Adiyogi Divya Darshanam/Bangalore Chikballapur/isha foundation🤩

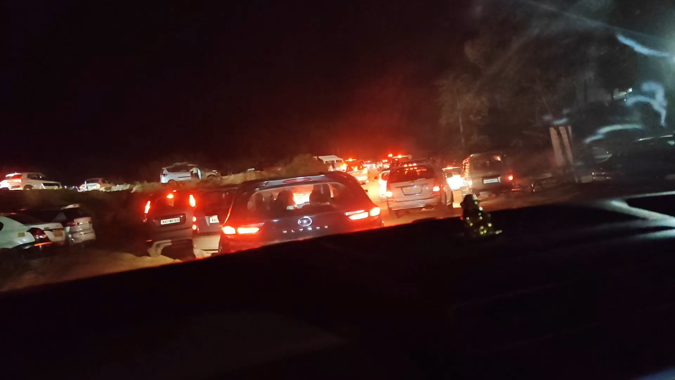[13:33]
हैं। सो गाइस यहाँ पे ट्रैफिक बहुत ज़्यादा है, हम लोगों को पता ही था खैर, क्योंकि जब लाइट शो फंक्शन स्टार्ट हुआ था उसके 5 मिनट बाद ही से लोग जाने लगे थे।
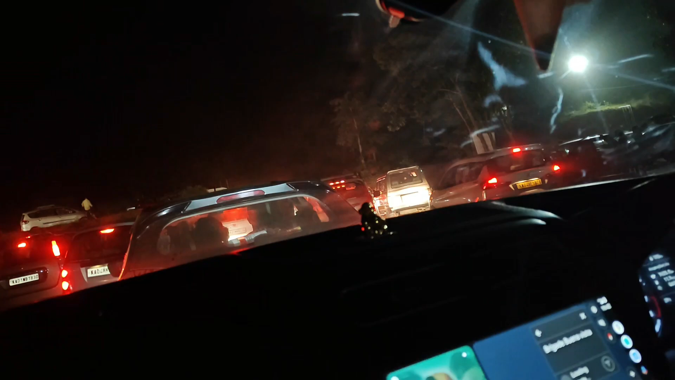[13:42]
है ना, तबीयत खराब हो गई क्या तुम्हारी? तबीयत खराब नहीं हुई, लेकिन मेरे को सर्दी लग रहा है। मन कर दे सी?
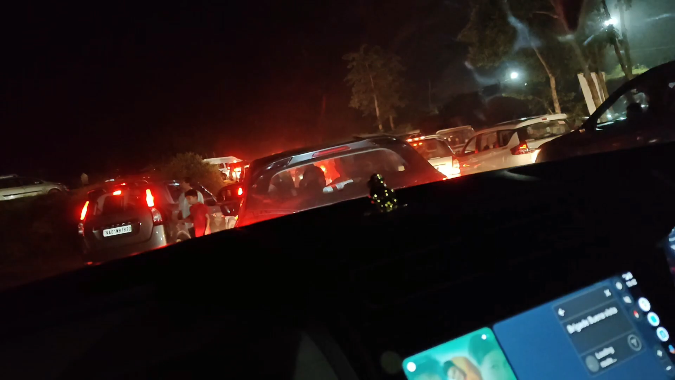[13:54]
नहीं, गर्मी लगने लगेगा, वो ठीक हो जाएगा। तो सारा ट्रैफिक है, वो हम लोगों को धीरे धीरे इसी में गत्ते गत्ते जाना। अरे यार, इधर का रोडवा नहीं बनाया ना, दिक्कत है। लाइट शो में लग गया ना।